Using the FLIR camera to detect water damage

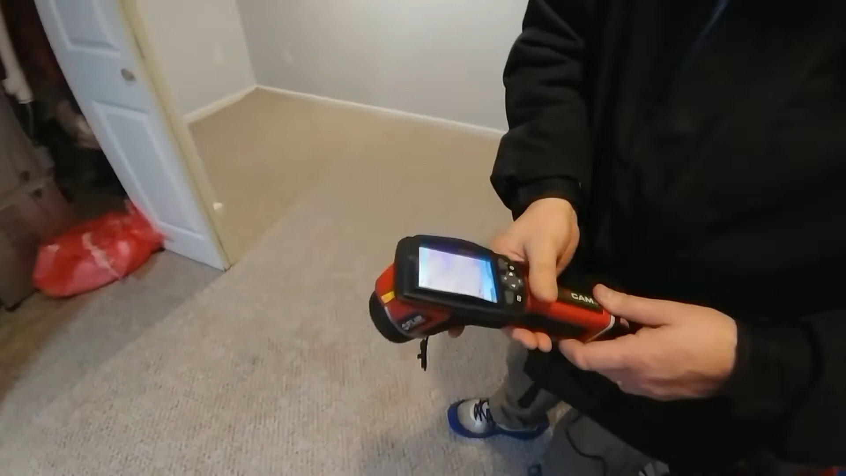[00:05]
Just doing a real quick check to see anything that might jump out of this.
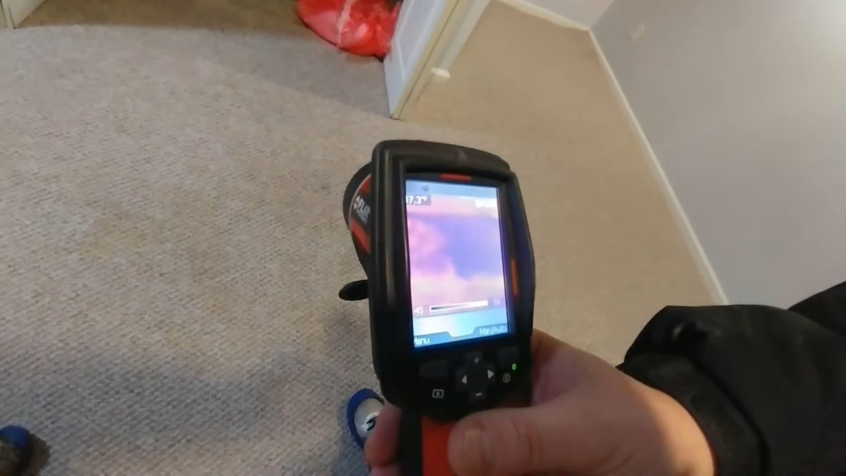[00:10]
Anything that's blue is cooler than the surrounding areas that are red. And if I hit the laser pointer you can kind of see where the camera is looking at. In this area here you can kind of see, there we go, that's the clear defined line right there where it comes around and this area is all wet.
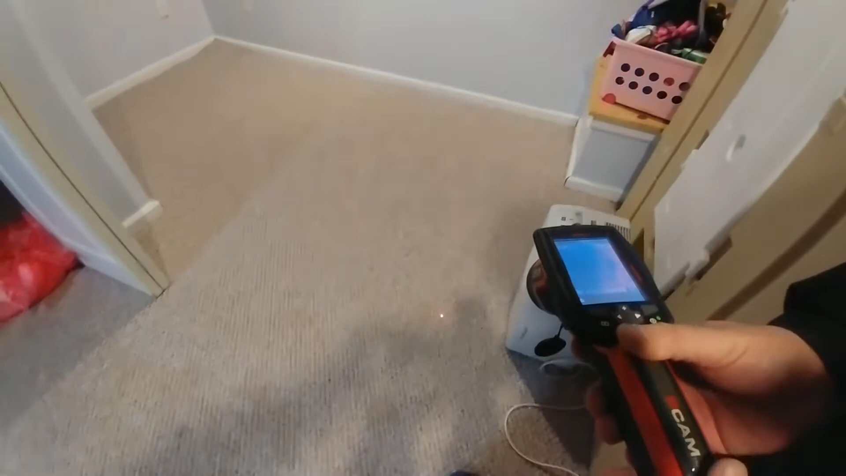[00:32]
And when I say all wet it's just barely wet but it's wet enough for the FLIR camera to detect.
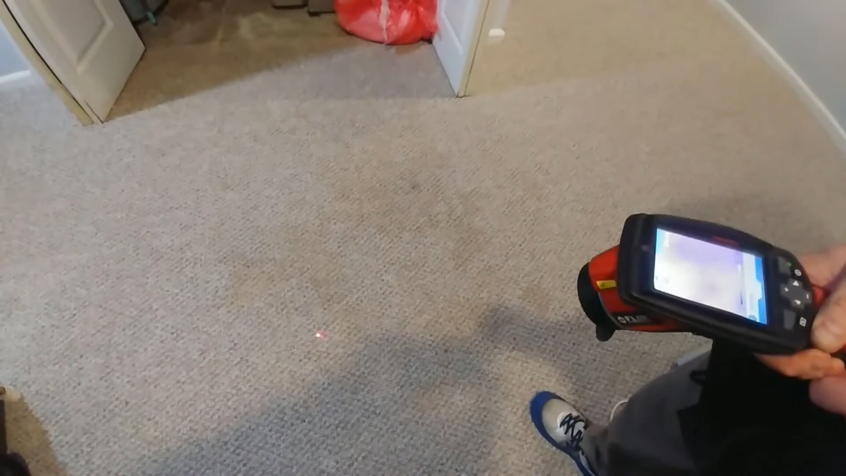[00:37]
And it comes around and pretty much dies right about here and goes back around. That's a cool spot right there so that's not wet. Actually you know what that might be wet. I'm gonna test that anyway.
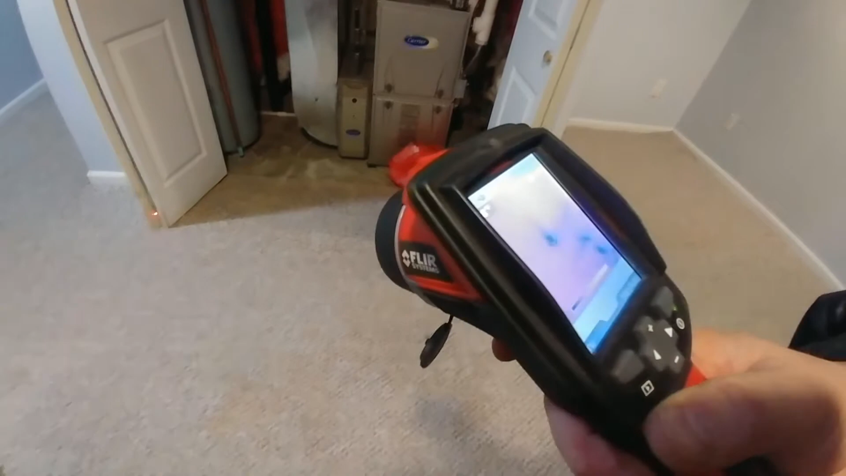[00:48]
I can kind of see a line down there now that we're looking at the door.
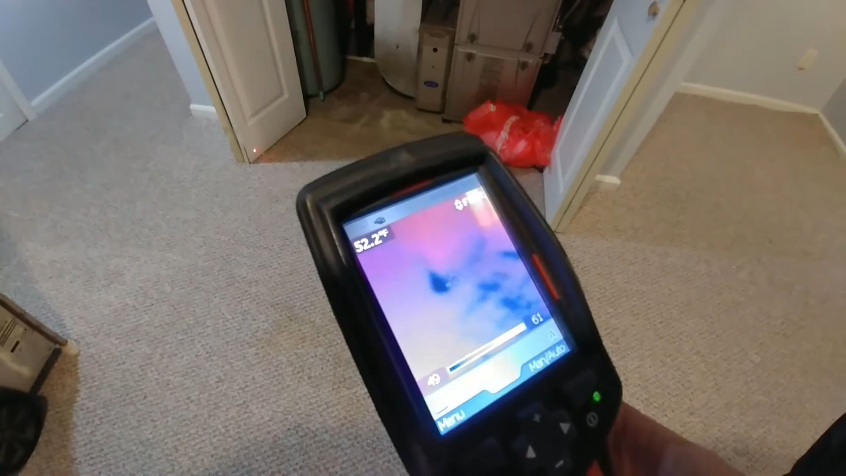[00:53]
On screen: spot 52.2°F
So we will definitely test the doors here. How about this door?
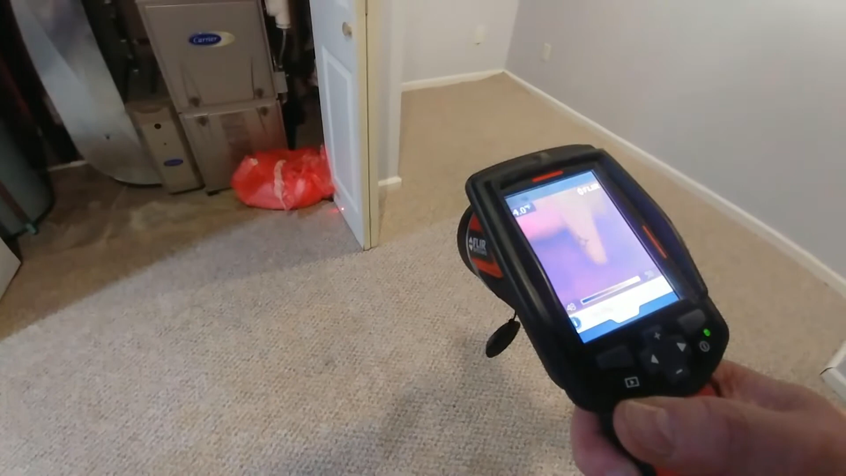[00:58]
That's why we use a FLIR camera so we can detect things that we wouldn't otherwise see.
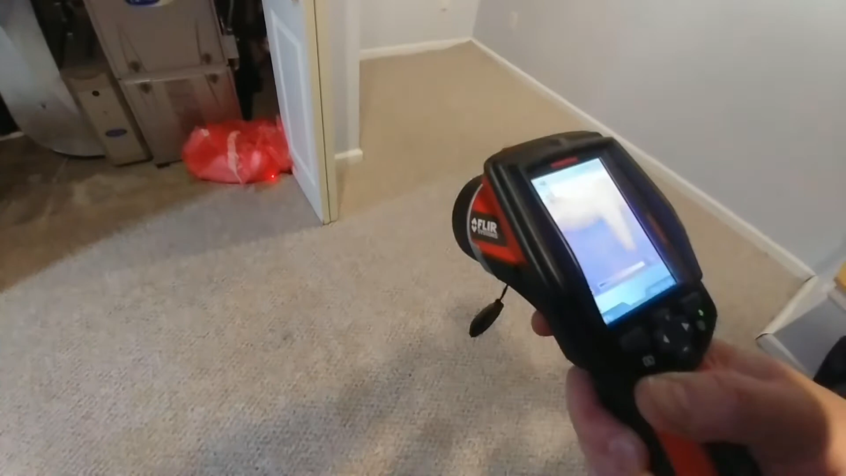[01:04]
Now if you look at the carpeting just with the camera or just with the video camera specifically in this area you can see like yellow spots and
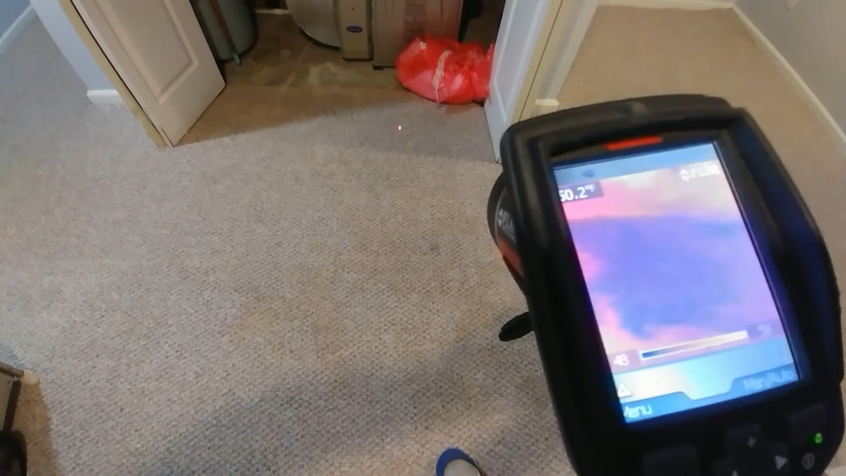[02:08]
And the meter tells us the moisture content of that particular surface. All right so we'll get the meter and we'll show you what that's all about.